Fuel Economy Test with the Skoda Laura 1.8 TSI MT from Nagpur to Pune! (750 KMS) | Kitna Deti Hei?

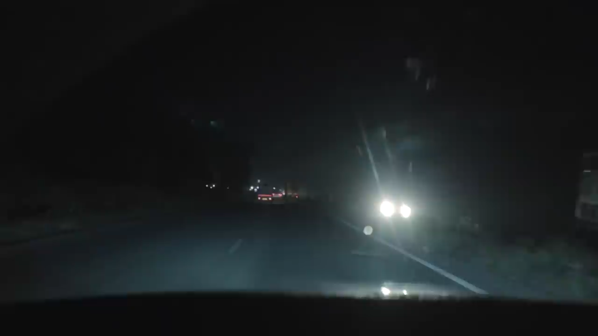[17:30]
And we couldn't maintain a good speed due to the potholes.